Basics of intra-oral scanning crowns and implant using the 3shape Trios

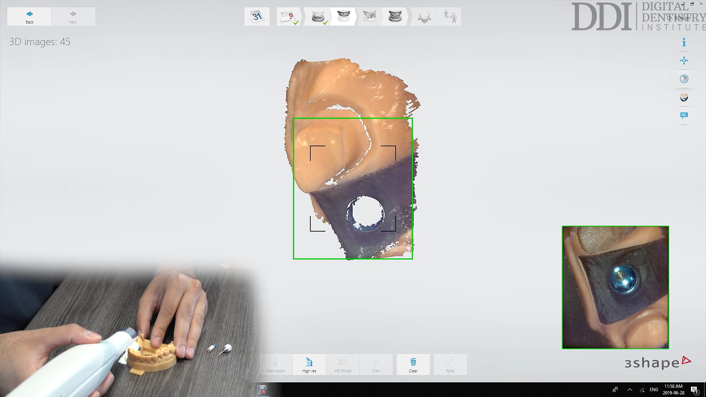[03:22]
When we get to the anterior region it makes it easier to capture everything if we start
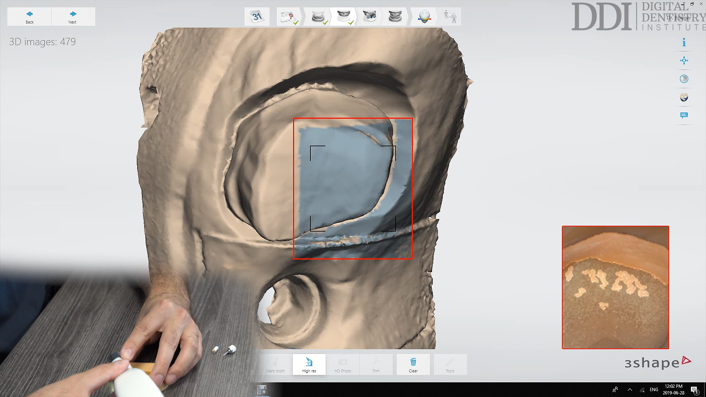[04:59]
So what you'll see on the screen is that this is zoomed in quite a bit more which allows more details to be captured during the scan.
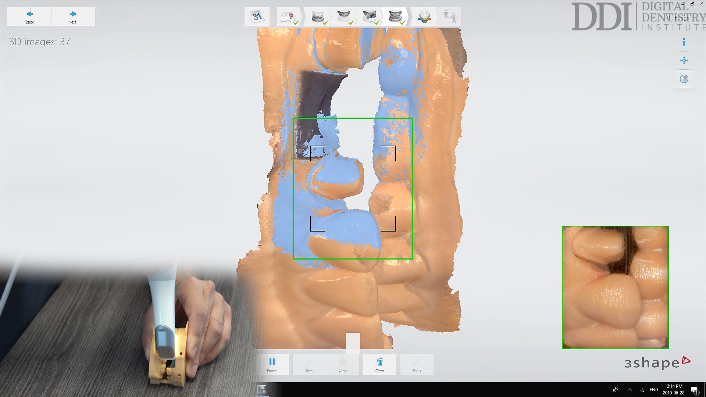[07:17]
At this stage we're done with our scan.